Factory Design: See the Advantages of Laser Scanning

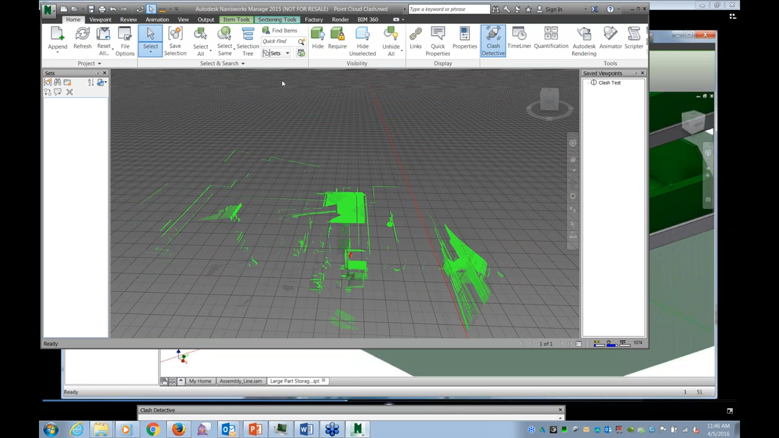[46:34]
And, what I'm going to do is select everything that looks like that type of piece. So, we'll go ahead and grab select same. Grab all my CAD geometry. I'd like to go ahead and see about giving that
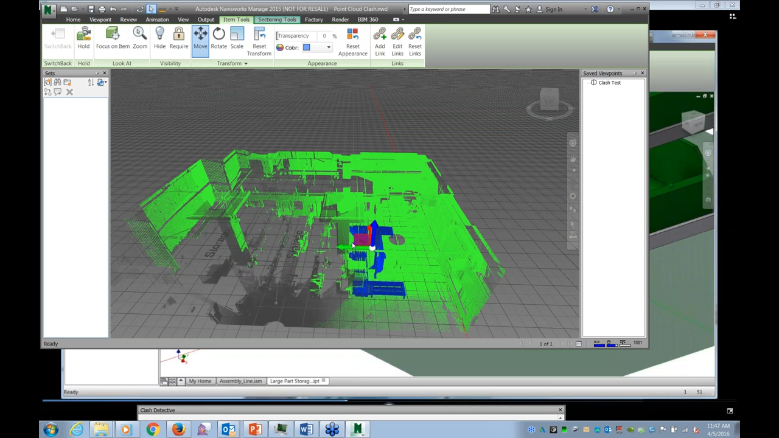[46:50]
a move just to try and apply some clearance. How much do I really need to kick this?
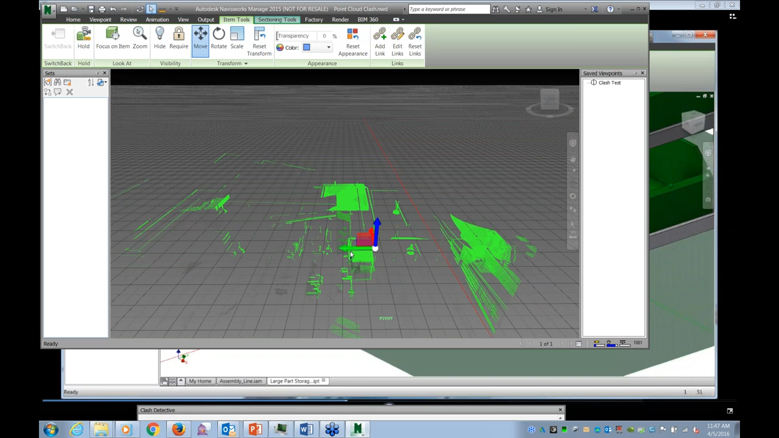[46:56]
I can do what if studies without having to go back to my scan,
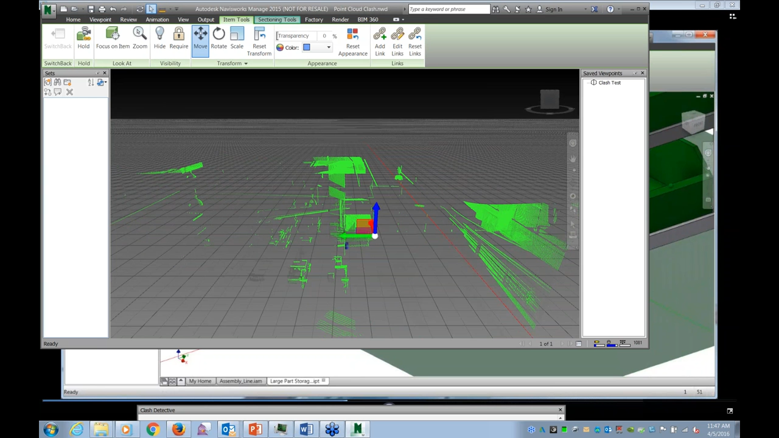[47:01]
without having to go back to my original CAD. But, I can spend some time right here and do it. So, both the other routes are possible.
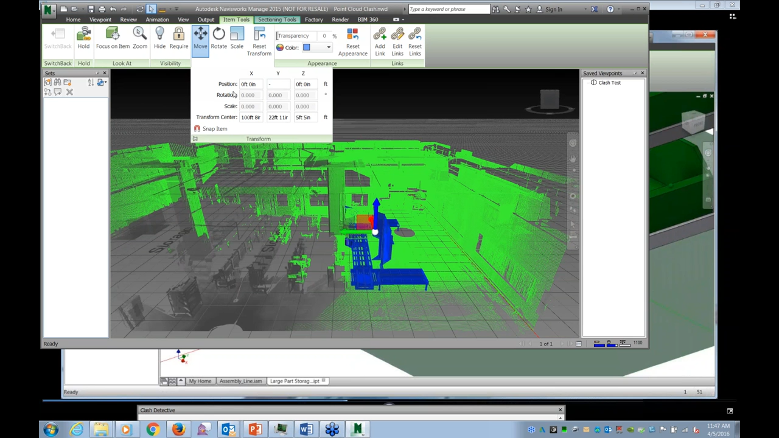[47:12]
But, let's just see what would happen if I go and kick this over maybe three foot to see. Having done that, I can now go back, rerun my clash detection, which was just off the screen. There we go. So, rerun the test and see how I did for clearing it.
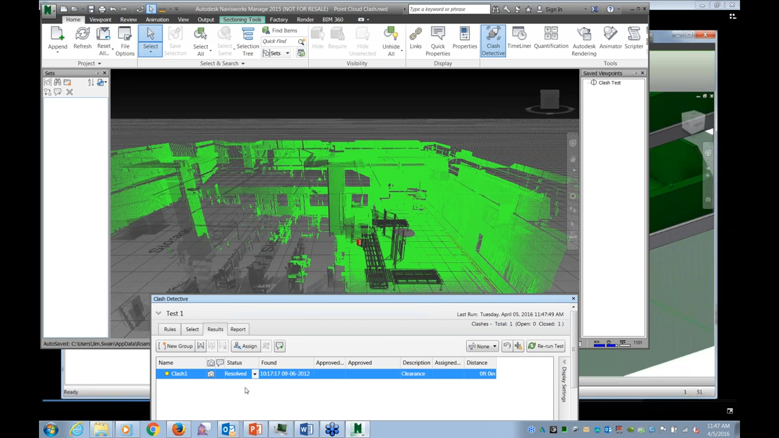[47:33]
And, notice that that clash has now been resolved. So, the basic flow that I'm looking at here, bring it back to the slideshow here.